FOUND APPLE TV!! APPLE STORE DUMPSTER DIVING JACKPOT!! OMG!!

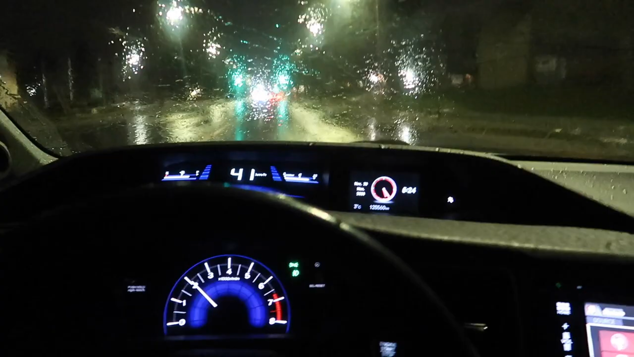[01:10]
All right, guys, so we're heading to the dumpster right now and we're experiencing a small problem, mate. It is currently raining and pouring and the sky is dripping, guys. All right, I cannot see anything. But anyways, guys, we're gonna head all the way to the Apple Store. Hopefully if there's any phones in there, they aren't wet and the lid of the dumpster is actually closed. I mean, hopefully, crossing my fingers. But anyway, guys, once I get to the Apple Store,
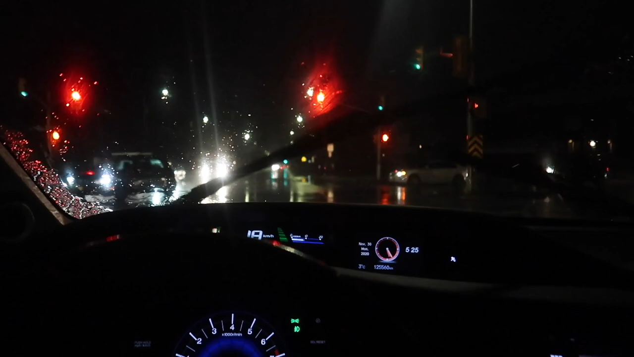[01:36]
I will pick up the camera and update you. Here we go, guys.
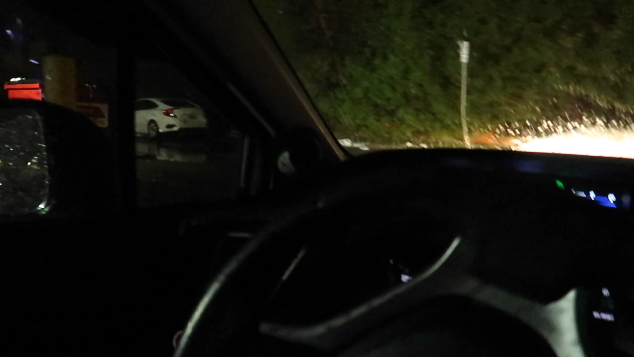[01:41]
Oh my God, wait, there's a car here this time. What? Wait, what? Okay, why is there a car here?
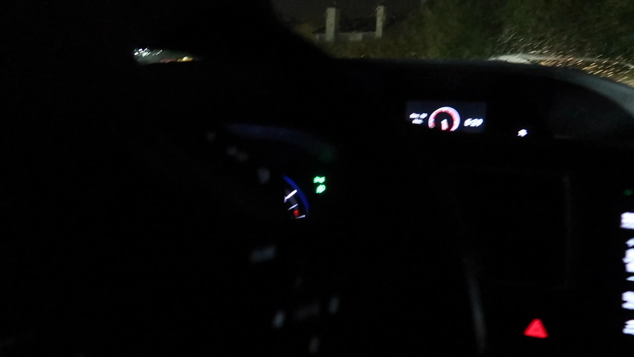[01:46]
All right, guys, hold up. Hold up, hold up, hold up, hold up.
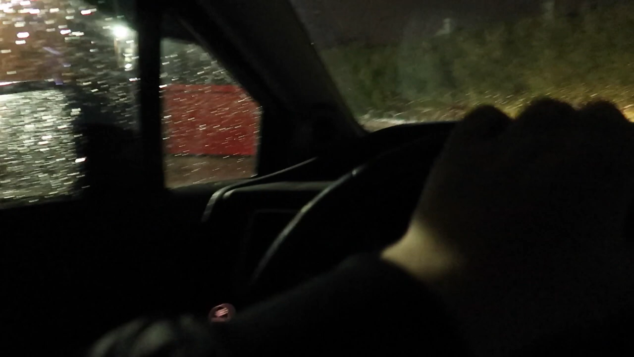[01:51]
Okay, there's a car right there, so I'm not sure what to do. All right, guys, I'm gonna park here and wait for that car to go.
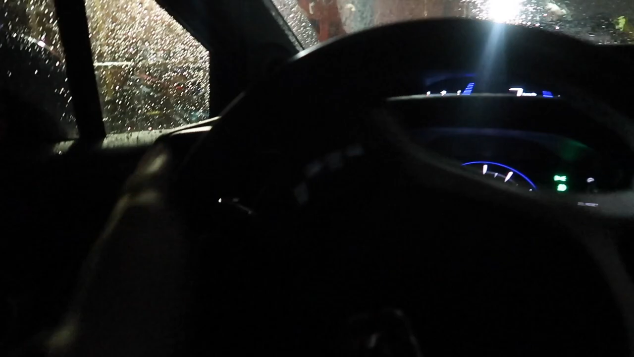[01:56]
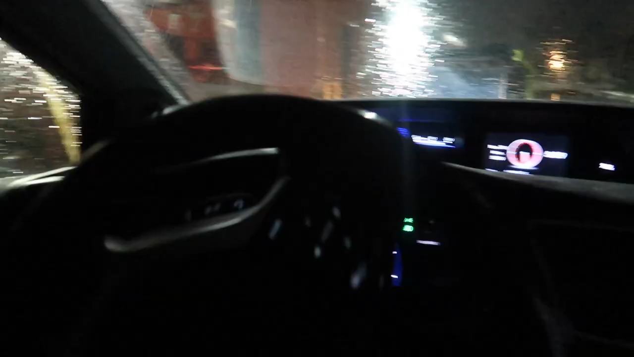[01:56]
Oh my God, that's so weird. Why is there a car there? Let's see if you can see it.
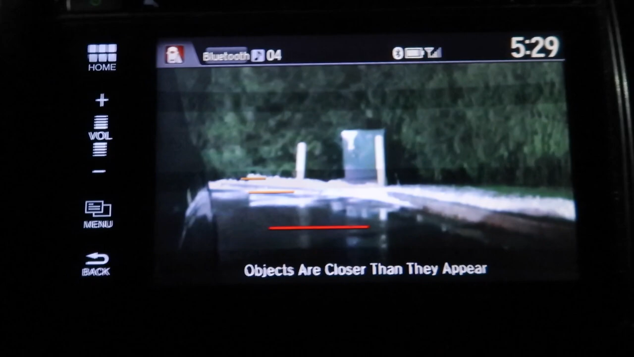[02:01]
All right, guys, I have no clue what to do, but the dumpsters are right there.
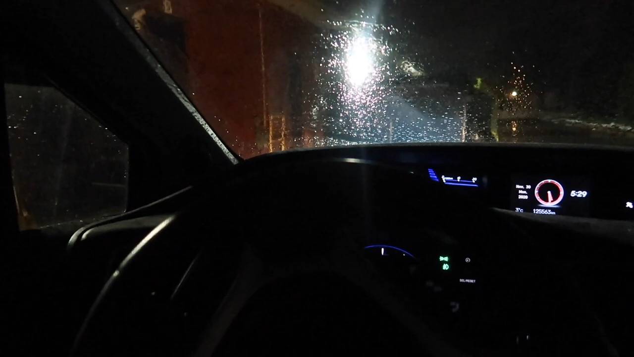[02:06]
I'm just gonna wait for that car to pass by, and once that car is gone, I'm gonna start dumpster diving.